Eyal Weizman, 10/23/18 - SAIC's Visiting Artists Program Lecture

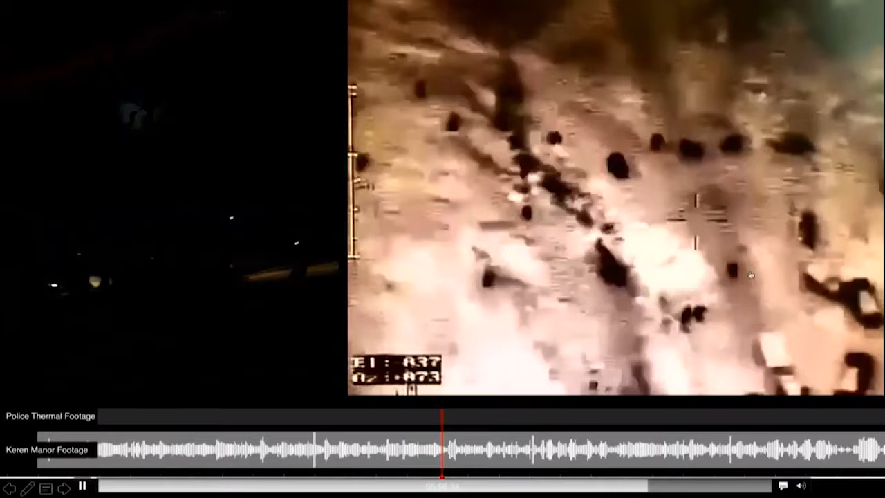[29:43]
and we start seeing policemen closing in on Yakumo Sabu Kiyan's vehicle. And as they get very close, they're careful, obviously, they're moving slowly.
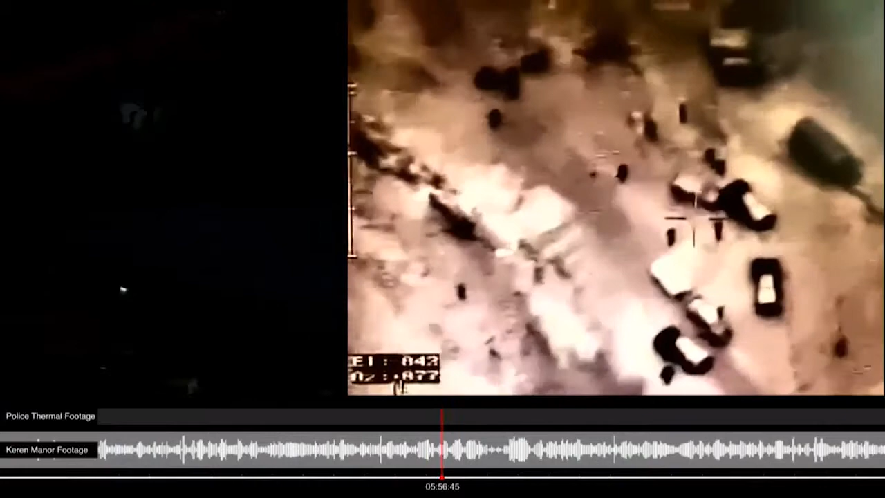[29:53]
As they get close, it looks like one of the policemen has arrived, reached the vehicle itself. And then, we're hearing a mysterious gunshot. I hope you heard that. There was a clear sound of a shot directly when the police arrived at the car.
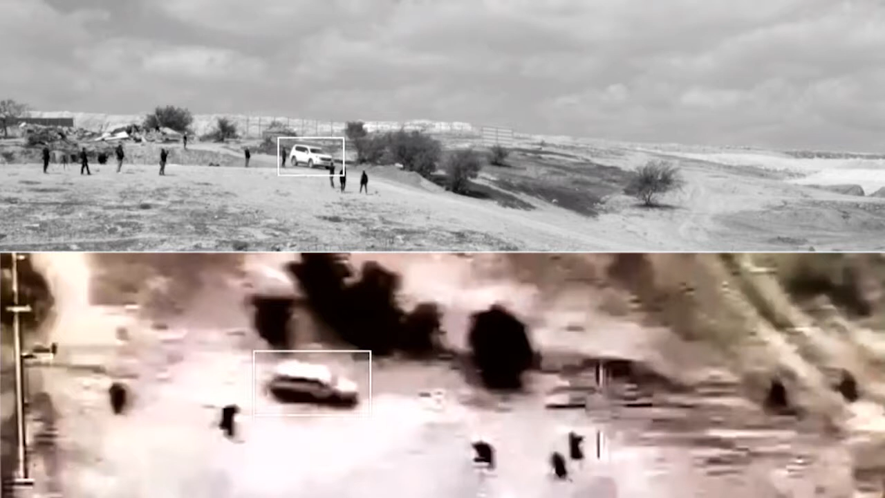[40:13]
We locate it at the same place that we can find from the thermal imaging. We take – we work with actors. We place them at the same place. And we run a first scene of the reenactment is to see whether we could take away now from the police the very fact that there was any retaliation to the first shots, any intentional acceleration.
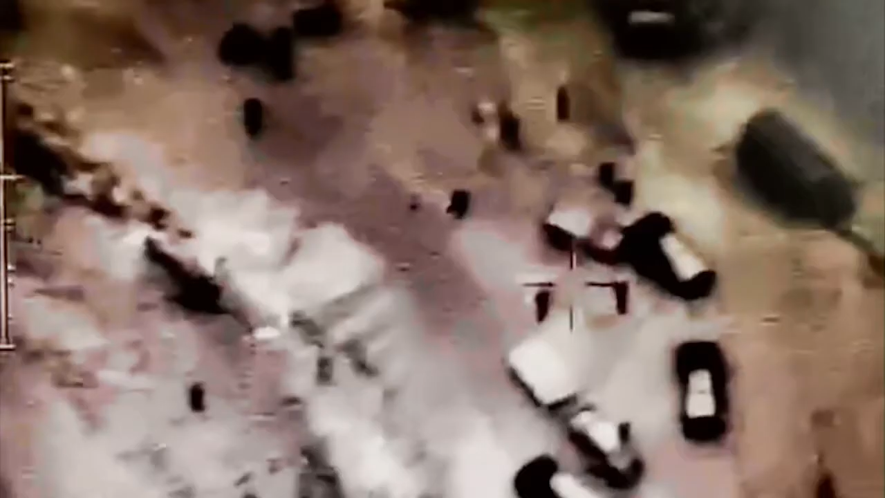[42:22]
We can see – again, let's look again at the policemen getting close to the car, and at some point, if we increase it,
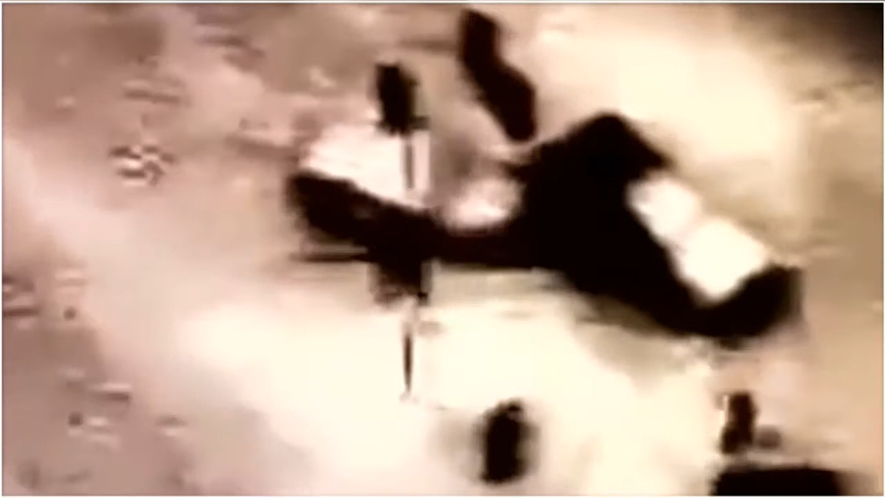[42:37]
we see a certain kind of cloud in the slow resolution that may suggest that the door is open.
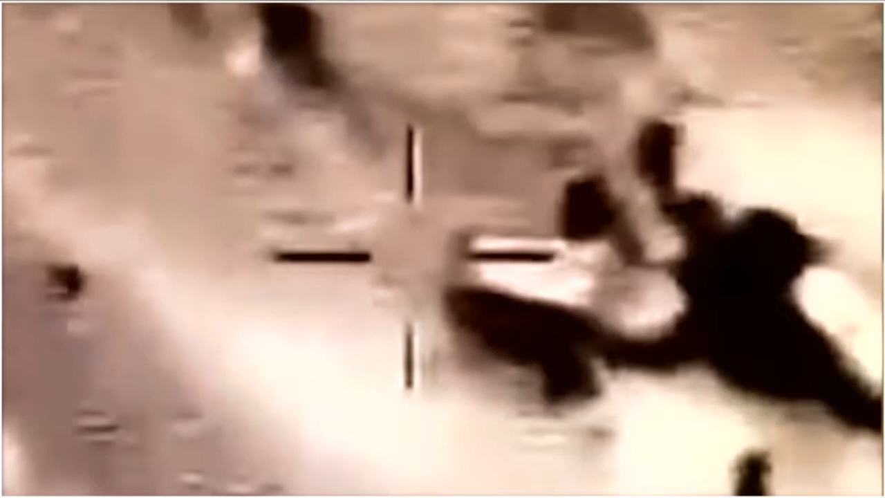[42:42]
Now we think that – and we need to see the pathological report – but that at that moment,